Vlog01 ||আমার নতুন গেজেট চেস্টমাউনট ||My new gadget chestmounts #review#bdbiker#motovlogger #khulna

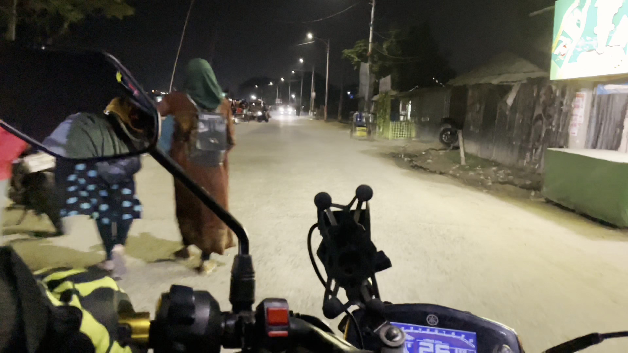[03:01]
এভরিওয়ার ইজ ফুড কোর্ট অ্যান্ড পিপল ইজ এভরিওয়ার. এটা সব থেকে মানে গিজি বিজি আর কি, খুলনার সবথেকে গিজি বিজি জায়গা 7 নম্বর ঘাট.